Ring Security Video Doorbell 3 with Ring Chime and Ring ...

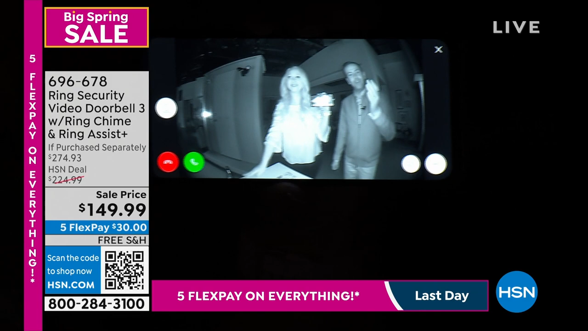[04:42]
So it's you so can good, see, right? I look even scarier now, so you can see at nighttime, having a Ring video doorbell is... You do not.
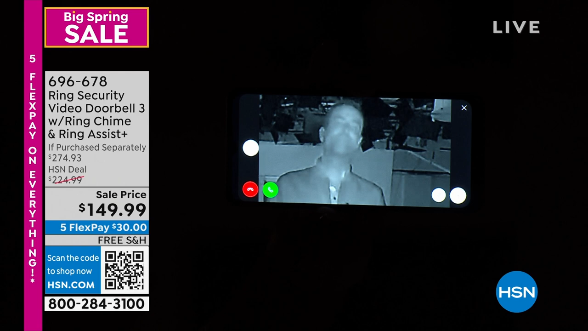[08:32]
But it is pitch dark in here, and look at the bright, beautiful details that you see. It's just, it's amazing. Well, obviously, you know, this version of it, though, the Ring 3, is more advanced than it's ever been. It's not the original or Ring 2.